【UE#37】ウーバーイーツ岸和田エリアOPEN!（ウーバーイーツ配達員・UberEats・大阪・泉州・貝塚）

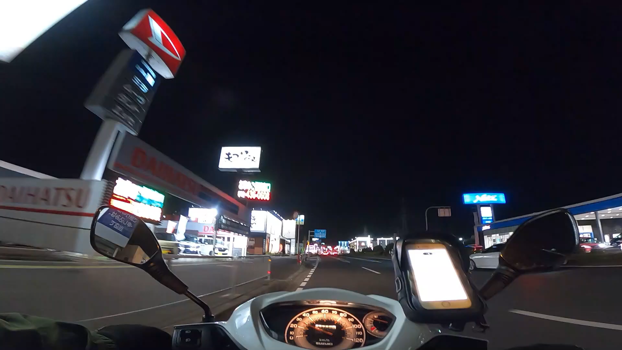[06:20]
今は26号線ですね26号線を大阪方面に進んでおりますほんとなんかねマクドとかなかったんですよねお店あるんですよいっぱい中尾も吉野家も松屋も31もなんかいろいろあるんですけどチェーン店が全然入
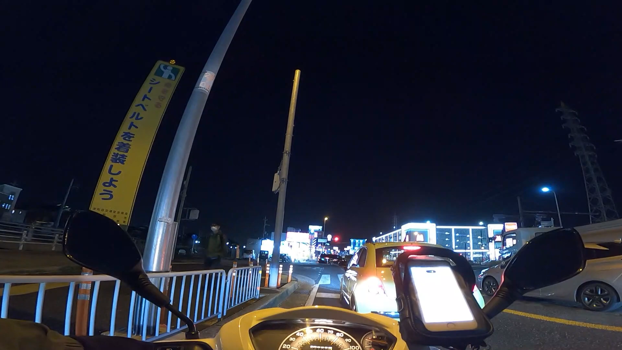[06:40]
ってなかったんですよねなんか若干ちょっとねあの見切り発車感が否めない感じはしますけれどもここ入ってましたねトンカツカツキですかここ感銘店入ってましたね
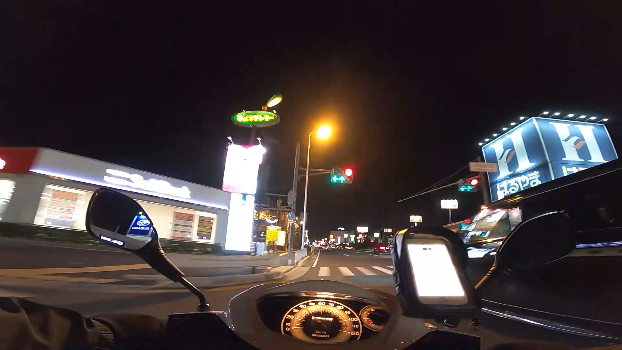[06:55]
びっくりドンキ入ってなかったんですよねまあいずれ入るでしょうけどね
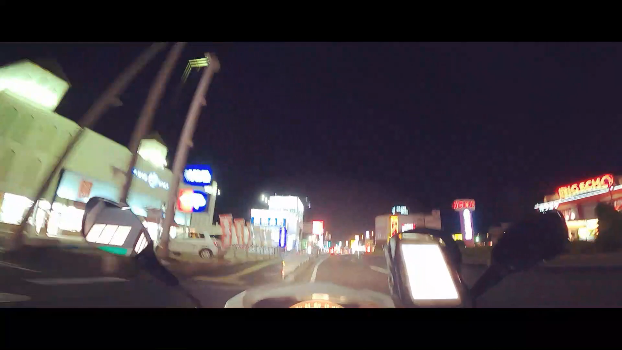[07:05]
ちなみにですね今のところ配達員さんは見かけておりませんねゼロ人です見かけたのはでも一応注文者アプリの方を見るとブラックアウトはしてない
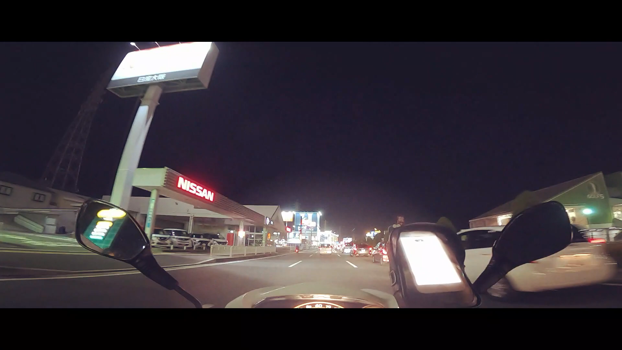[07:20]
んで何人かは多分稼働してるとは思うんですけどどうですかね鳴ってるんですかねその方たちは鳴ってないような気もしますけどね鳴ってないでしょうねはい今ですね一応南海本線岸和田駅に向かっております
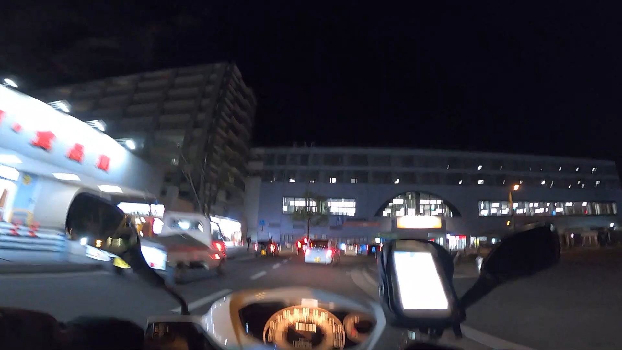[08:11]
ここで待ってもあんまり意味はなさそうなのでぐるっと回ってまたどっか行きます
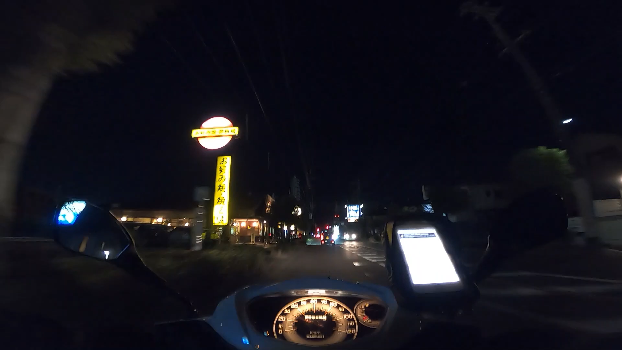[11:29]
今ちょっとですねあのコンビニ寄ってもうそろそろなんか帰ろうかなと思ってたんですけどなりましたねとうとうキッシュ和田がお店は中市町のようですねこの住所はねあのチェックしてた住所ですねまあいわゆるゴーストー店というやつなんでまあなるとしたらここかなという感じあったんですけどえーここがなってくれましたね